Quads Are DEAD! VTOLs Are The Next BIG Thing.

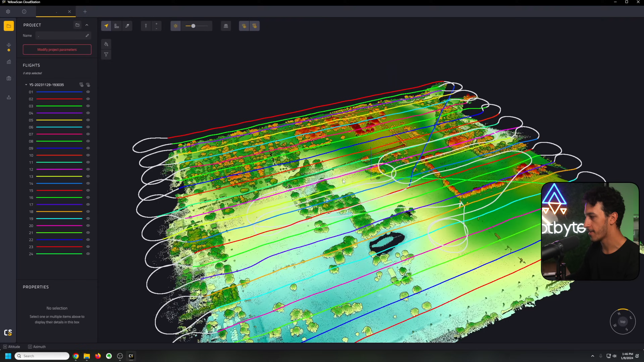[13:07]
This is our final output for the data that we captured. And man, it actually looks really good here.
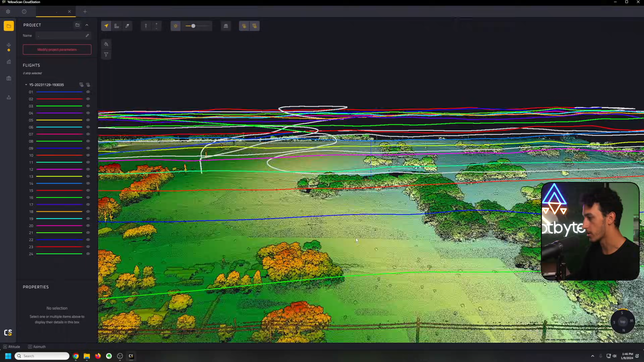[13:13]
We can see all of the vegetation. We even see some of the ground beneath the vegetation too,
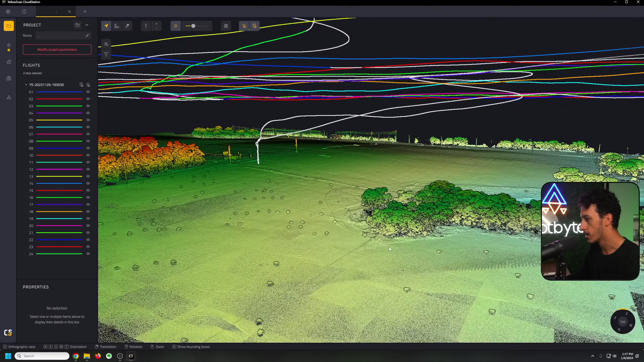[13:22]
which I always find very impressive as that's essentially what you're leveraging LIDAR for is capturing a dense amount of data to be used for vegetation penetration and really finding where that true ground is on topo capture, which this is exactly what our client needed.